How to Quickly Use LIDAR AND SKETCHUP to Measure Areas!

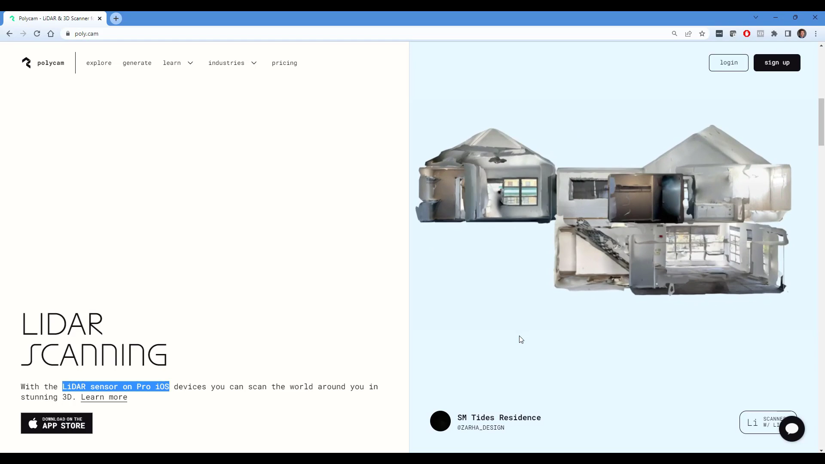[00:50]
So this can be a fast, easy way to get measurements of existing spaces directly into SketchUp.